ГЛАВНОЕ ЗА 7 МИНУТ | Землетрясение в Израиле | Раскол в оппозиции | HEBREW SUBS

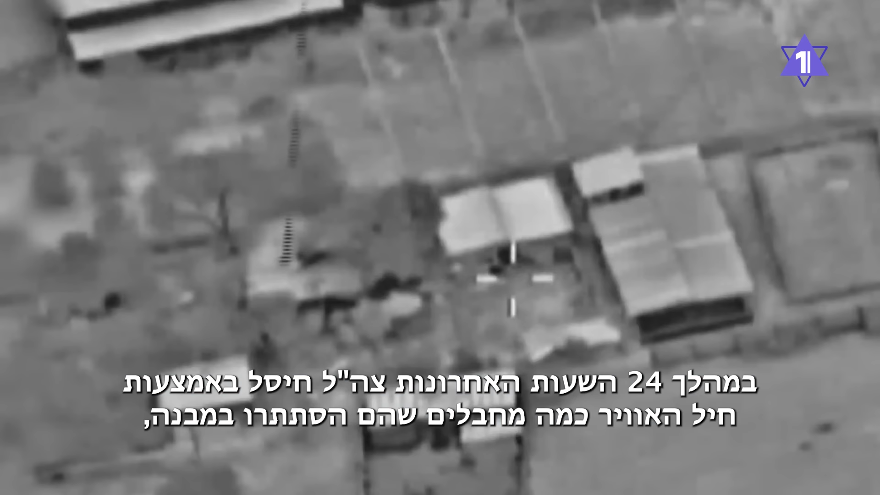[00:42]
В землю сутки с помощью авиации были ликвидированы несколько террористов, скрывавшихся в здании, а также вновь обнаружены склады оружия и боеприпасов.